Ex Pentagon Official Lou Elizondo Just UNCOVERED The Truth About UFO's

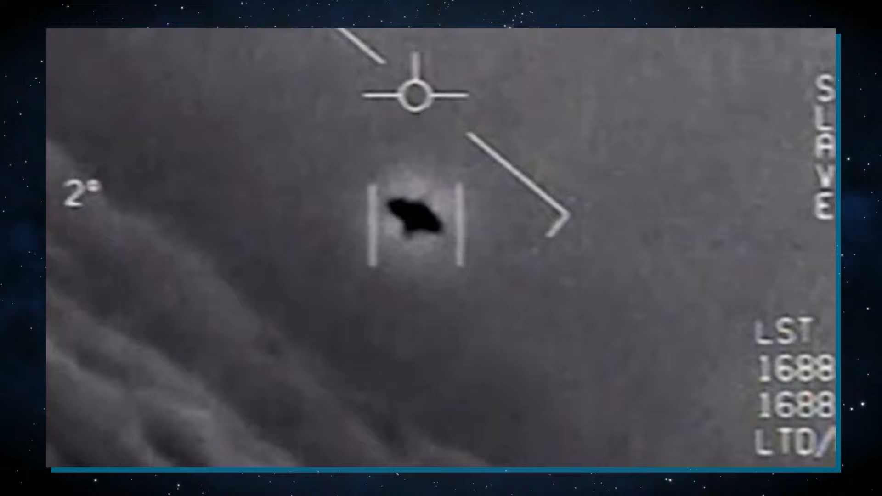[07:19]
propulsion and executing maneuvers that appeared to defy the laws of physics.
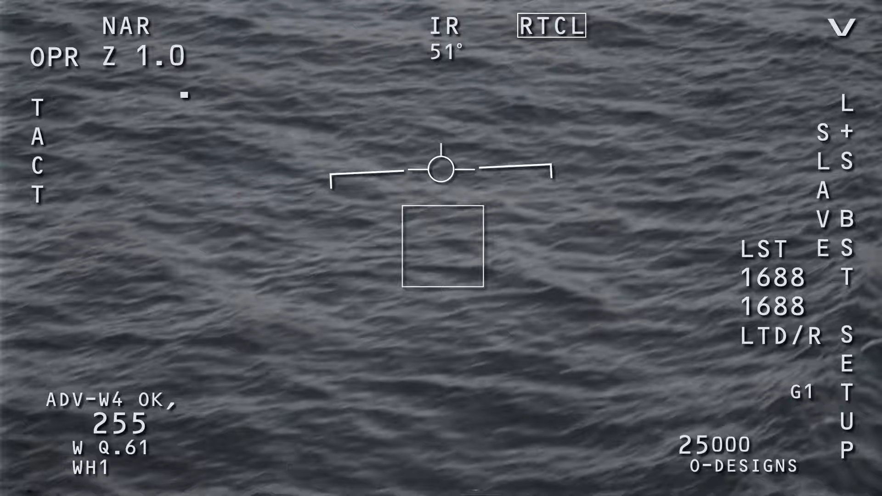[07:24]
A third video was subsequently made public.